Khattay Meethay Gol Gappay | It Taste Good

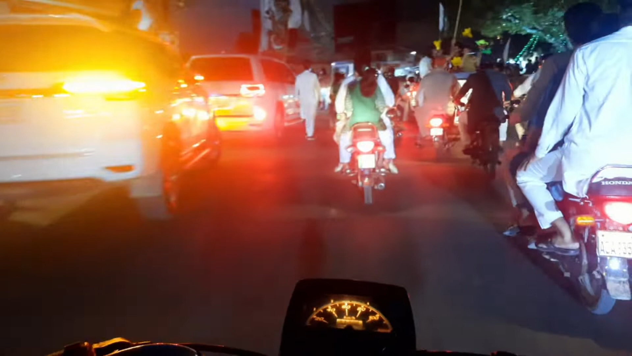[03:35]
हम लोग इसमें डी ग्राउंड में आ गए हैं।
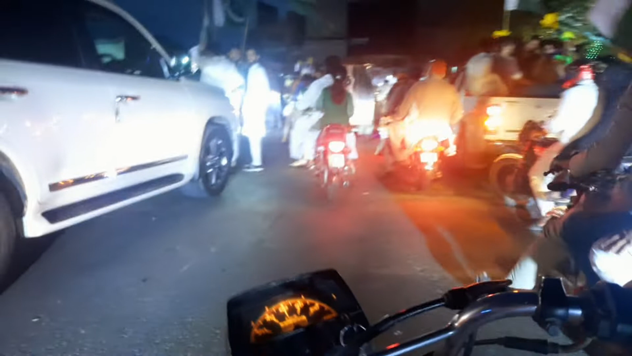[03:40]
डी ग्राउंड में आने के साथ साथ पता है एक और अच्छी बात क्या है, हम लोग घूम भी गए हैं, क्योंकि हम लोग दो बाइक पे डिवाइड हुए थे ना, एक बाइक हमसे आगे थी। इतनी ट्रैफिक है ना यहाँ पे, रश बहुत ही ज़्यादा, सब लोग इंजॉयमेंट के निकले हैं बाइक, लेकिन हम लोग तो रश में घूम गए।
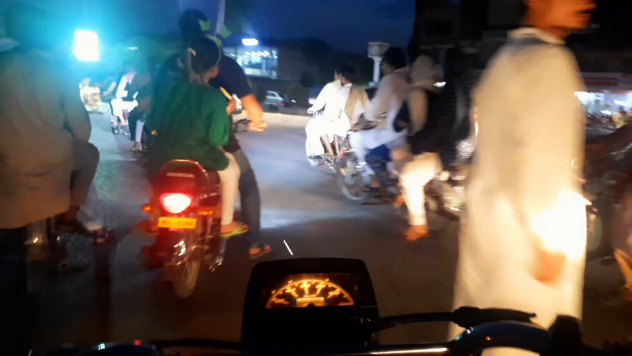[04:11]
अभी वो हमसे आगे निकल गए तो पहले उनको ढूंढने से बहुत खुआड़ी काटनी पड़ेगी हमें। और ट्रैफिक आप लोग देख सकते हो, इतनी ज़्यादा ट्रैफिक है ना, बहुत ही ज़्यादा ट्रैफिक, क्योंकि हर कोई निकला हुआ बाइक्स पे।
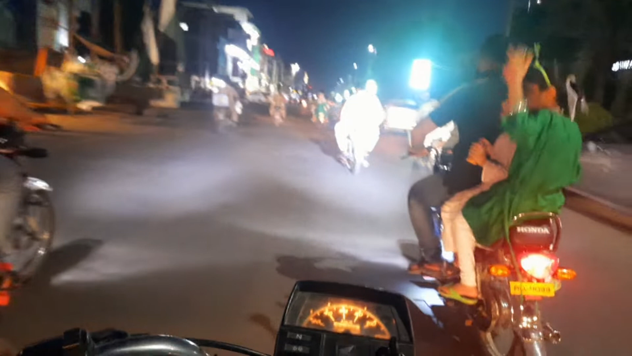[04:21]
जो लोग कार में निकले हैं वो तो फंस गए, उनको उसको तो स्लोली स्लोली निकलना पड़ेगा। बाइक वाले तो वैसे काट कूट निकाल के निकल जाते हैं ना।
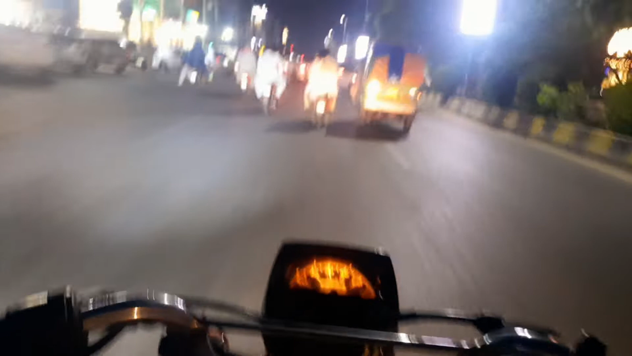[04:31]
देखो हमें अभी नहीं मिल रहे तो फिलहाल उनसे कांटेक्ट करते हैं,